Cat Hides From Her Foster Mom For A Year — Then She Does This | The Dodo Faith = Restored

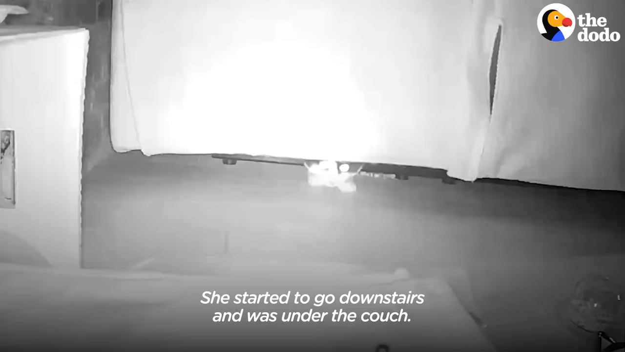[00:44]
She started to go downstairs and was under the couch. When she heard me get into bed, she would come out from the couch, eat her food, and then I see she's playing around.
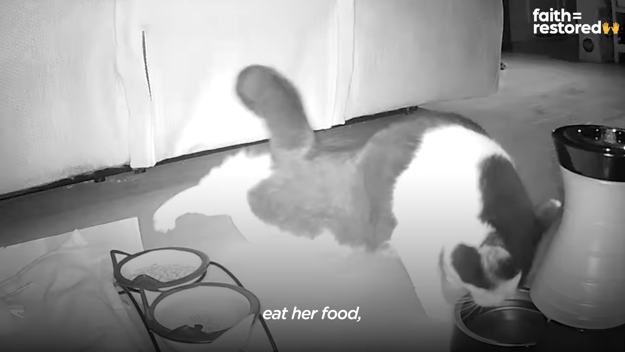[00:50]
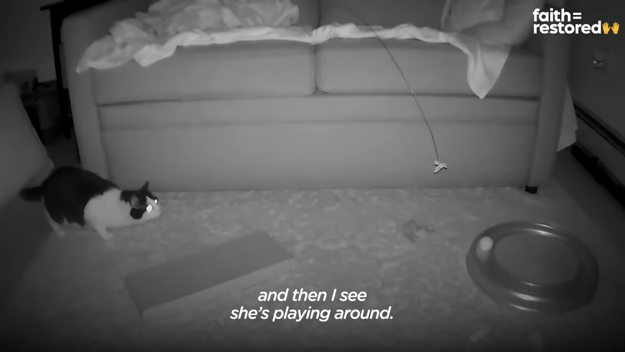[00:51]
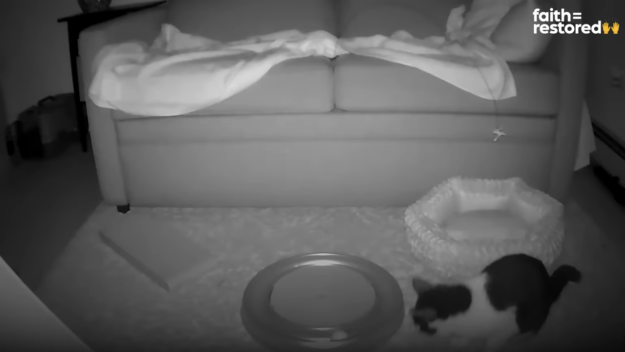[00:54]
I started to feel like, okay, she's enjoying her life a little bit. But then each morning, she'd zoom right back onto the couch.
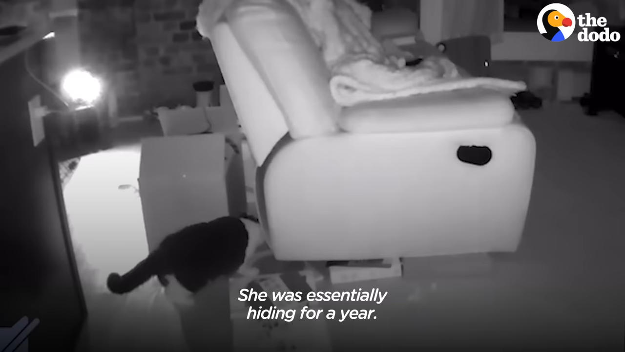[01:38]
She was essentially hiding for a year.